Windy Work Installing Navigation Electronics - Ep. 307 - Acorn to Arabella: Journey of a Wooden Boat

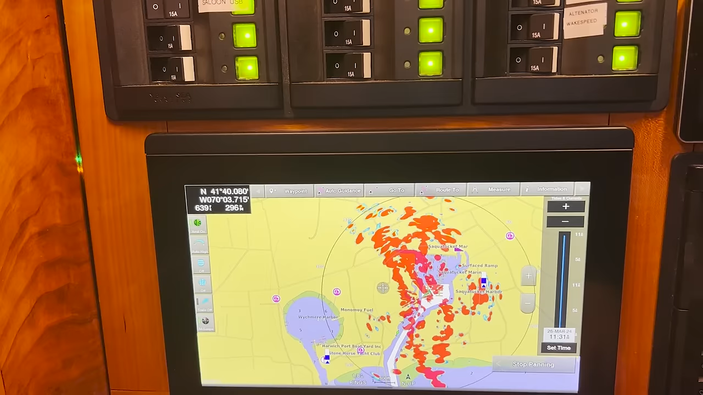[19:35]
So the AIS is up and running, but it's winter and it's gross out, so nobody's out and about and moving.